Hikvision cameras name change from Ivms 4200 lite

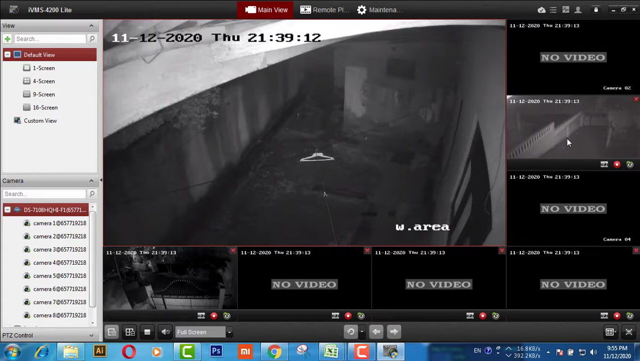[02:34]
yes now here yeah you can see already change the camera name thank you watching my video if you want more videos subscribe my channel thank you